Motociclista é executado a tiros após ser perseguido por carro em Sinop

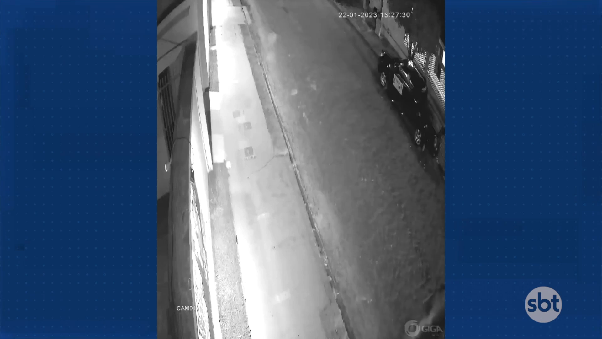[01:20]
A nossa equipe conseguiu imagens do momento antes da execução dessa vítima, o momento em que aparece um carro de cor escura e a vítima na motocicleta passando por essa rua.